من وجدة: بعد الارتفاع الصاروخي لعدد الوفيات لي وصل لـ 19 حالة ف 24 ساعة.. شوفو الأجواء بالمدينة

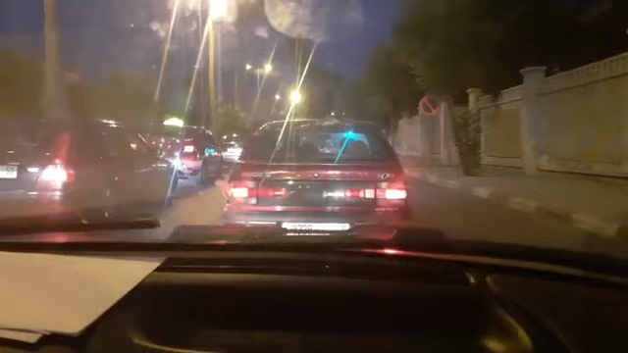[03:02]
واللي كاينه خارج المدينه، اللي في طريق جراده وفي طريق الحدود، يعني
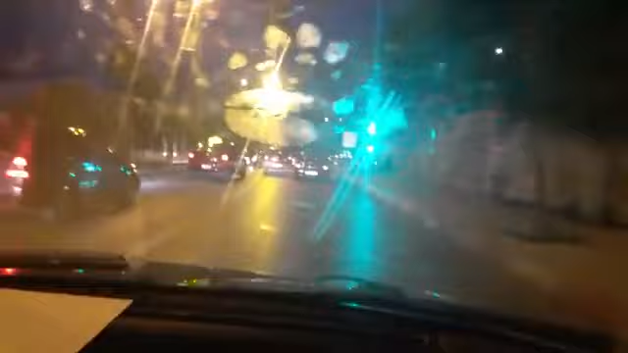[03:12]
خاص السلطه حتى هي شويه تكون حازمه. دابا حنا في الطريق ديال حديقة لالة عائشة، أكبر حديقة في مدينة وجدة، واحد الحديقة اللي تاريخية عندها واحد أكثر من 100 سنة.
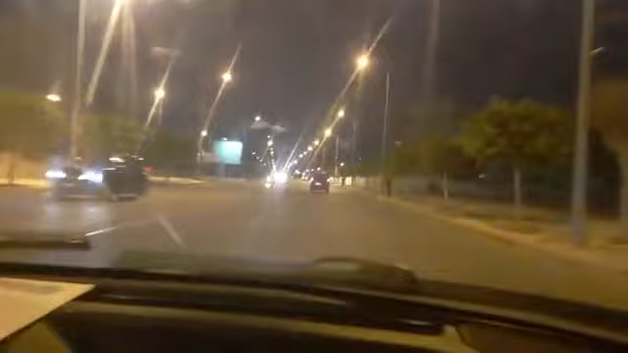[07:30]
حديقه عموميه حدا محكمه الاستئناف محكمه ابتدائيه، كتعرف واحد الكيضات في الليل كيجيو العائلات كيجلسوا فيها.
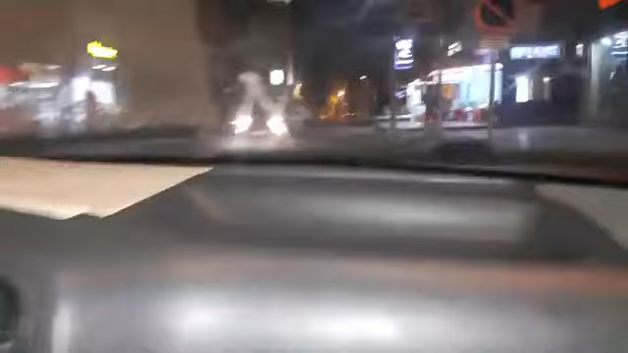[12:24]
هذا المقهى غادي ندوزو عليه، يعني محترم كما كتلاحظوا، محترم تباعد، محترم ريستورون خاوي.
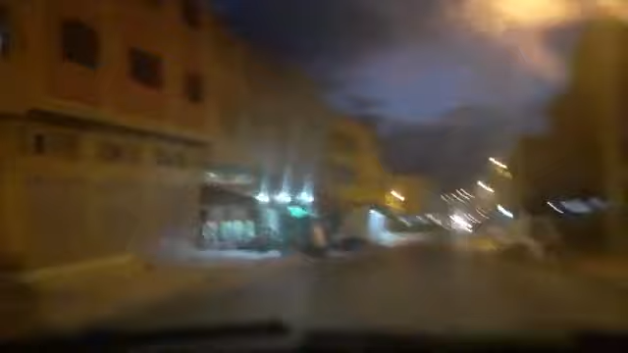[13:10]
هذا حي السعادة، ودابا غادي نمشيو لواحد الحي اللي كيسميوه حي السلام، كان معروف بالتكنات العسكرية اللي ما بقاوش، يعني واحد الشركة اللي معروفة اللي بنات واحد الإقامات ديال القهوة.
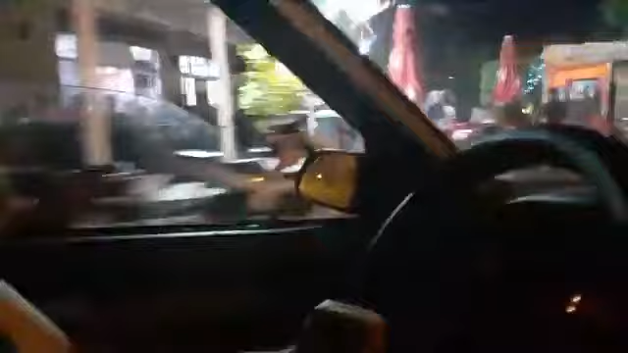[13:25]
كما كتشوفوا هذه مقهى عاوتاني ممتلئة عن يمكن لا تباعد لا حتى شي حاجة،
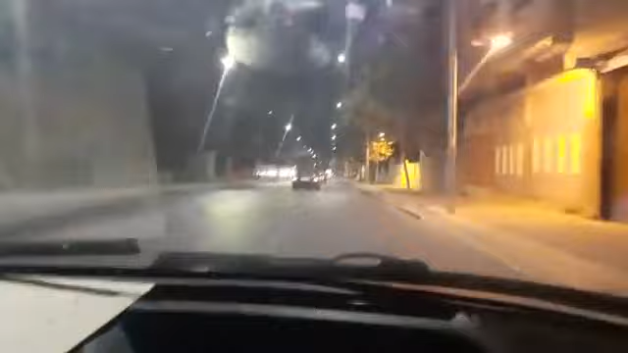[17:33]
اجواء الليل في مدينه وجده، اجواء جميله.